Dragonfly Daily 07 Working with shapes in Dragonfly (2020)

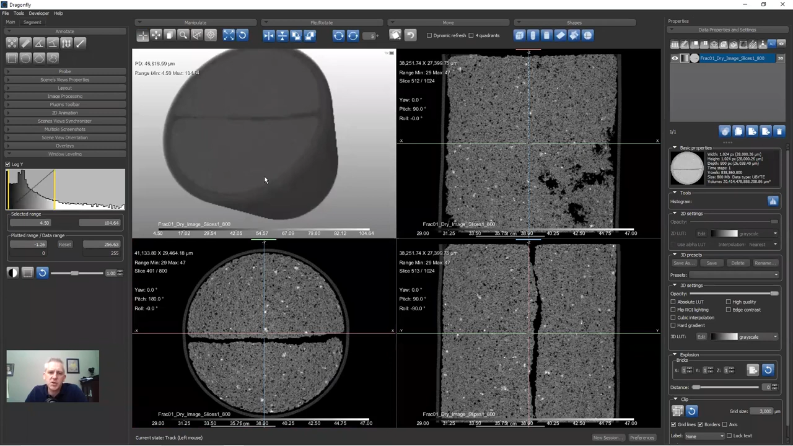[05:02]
It's in some sort of core liner or core sleeve. You can see it, if I double click here, you can see it in the two-dimensional images, what we call the NPR views. So we don't want to look at this.
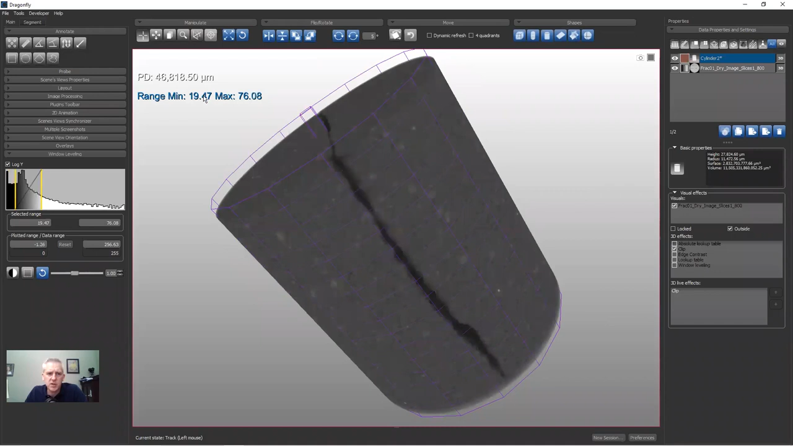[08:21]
So now we have a visually clipped cylinder.
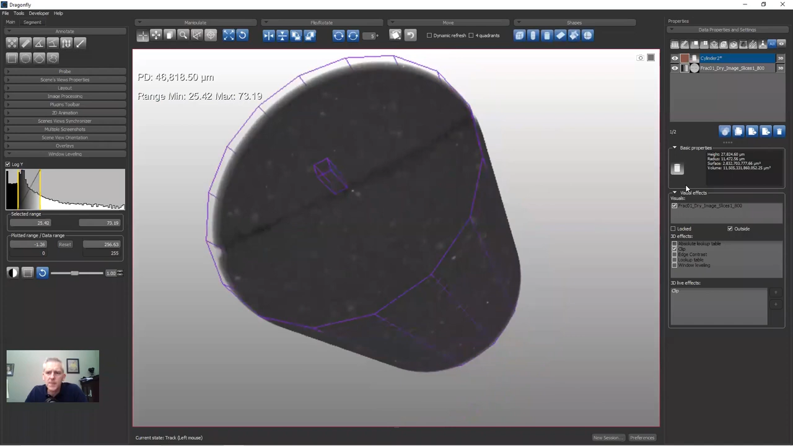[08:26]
If I turn off the visibility of the cylinder, whoops, I turn off the visibility of the cylinder.
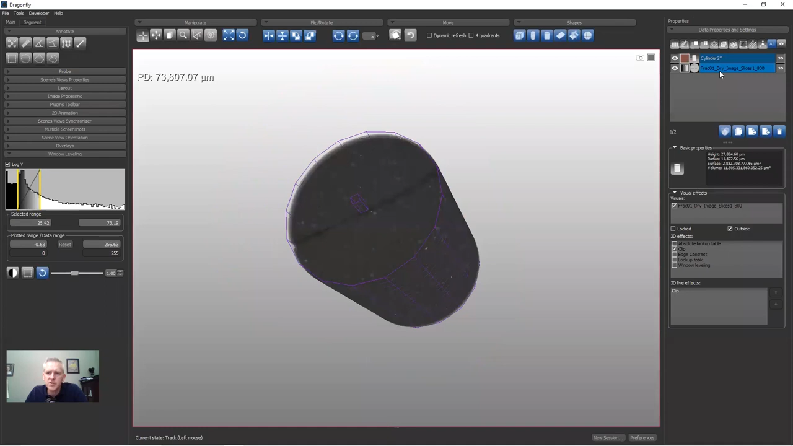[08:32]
Let's click here, click this 3D button. Ah, why am I clicking that? That's not the cylinder. If I click here and turn off the visibility of the cylinder, now you can see the data and we don't see the purple cylinder. This button turns off the visibility of the cylinder in all views.
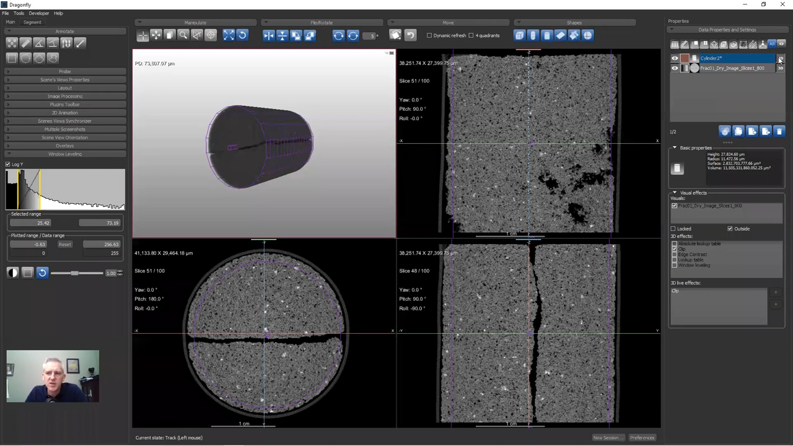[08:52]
This toggles visibility just in the 3D view. It can be useful to have it turned off in the 3D view. So we don't see it here, but still see it here. Now I can adjust the cylinder and not have it obscuring my view. So I can still translate and rotate and pivot and change the radius of my cylinder. So that is, I'm using it for visual clipping. And so again, I'm just adjusting the brightness and contrast. Now, suppose I want to add another shape. So we could add, for example, a sphere. I turn on the sphere and we now see a little sphere.
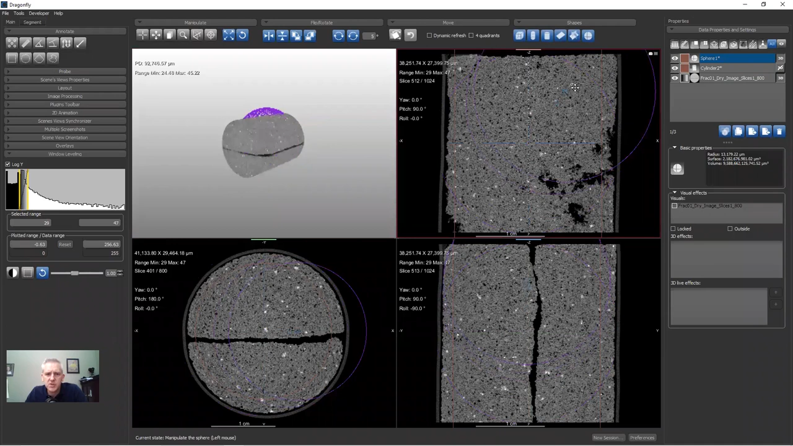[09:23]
Now I'm going to position the sphere on the corner down here. It doesn't really matter. And what I will do is I will turn on the sphere to clip,
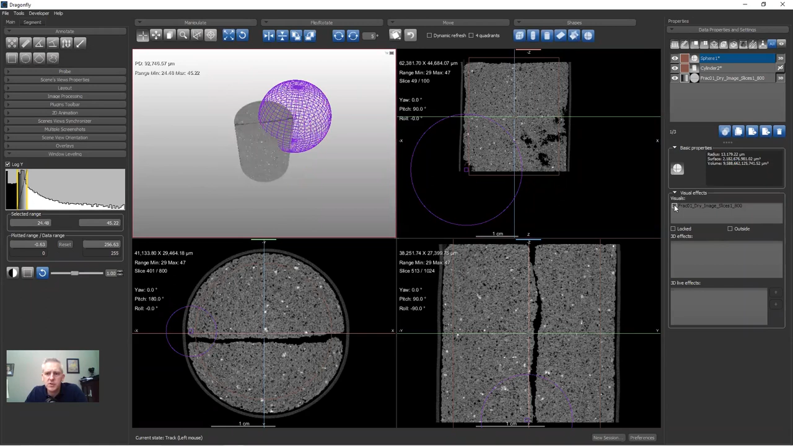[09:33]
apply a visual effect to the same data set to apply a clip, and then I'll hide the sphere. And now you have sort of this cutaway. So it can be a nice way of looking inside your data, but still seeing the global context. And as usual, you can still change the radius or the position. So that's another way of looking at your data.